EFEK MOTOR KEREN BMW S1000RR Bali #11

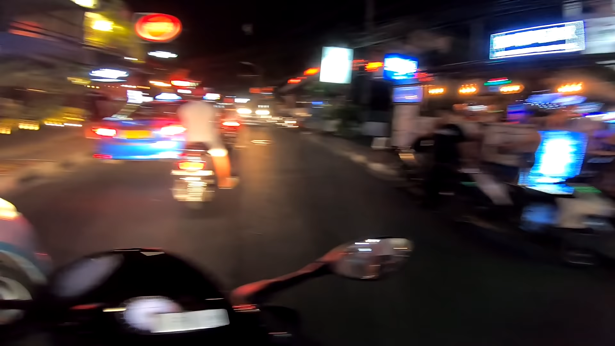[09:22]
Dia tuh kalau kita ngalangin jalan atau ada mobil yang ngalangin jalan, mereka tuh toleransi gitu. Nggak marah-marah. Kalau di kota gue atau di Jakarta ya langsung tiit.
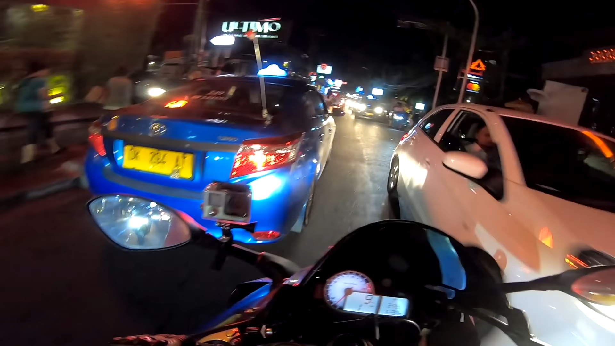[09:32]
Kalau di sini nggak santai mereka, toleransi banget gitu loh. I like this.
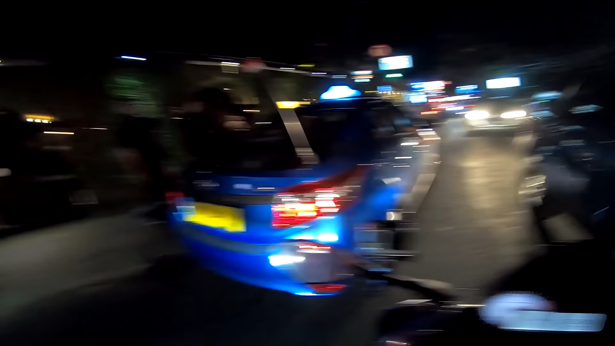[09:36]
Ya gitu, ini apa ya, sebagai contoh baik ya kan Min ya? Iya. Gitu loh. Lain kali Nes, kalau kita ke Bali kita tidur di daerah Seminyak aja Nes. Enak kan? Iya, kayak kurang lebih Kuta lah. Cuman kan kalau Kuta itu kan di pinggir pantai. Itu tempat apa men? Dibilang tadi men, yang gue liatin. Itu tempat nongkrong gitu.
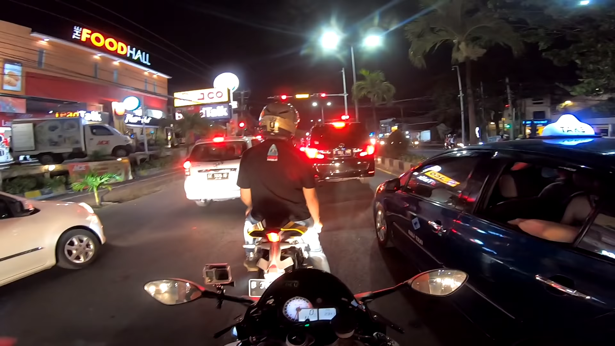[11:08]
Di lampu merahnya kok nggak salah lama banget ini.
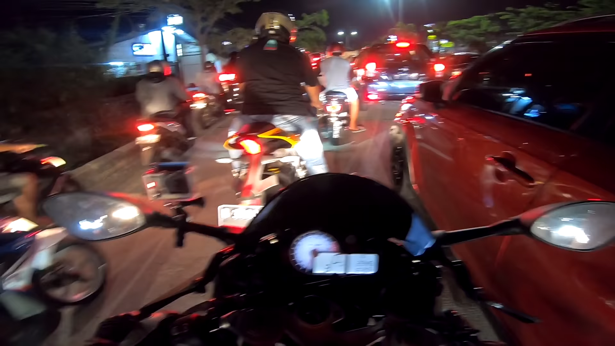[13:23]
Hey, kok ngambil kiri? Gua bingung juga nih, gua malah ngikutin si Agus.
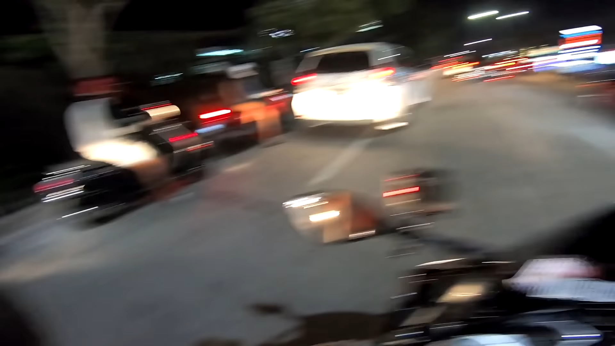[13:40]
Lah, kok ngambil kiri gitu? Lah, di sebelah lu gak tahu jalan, Pak.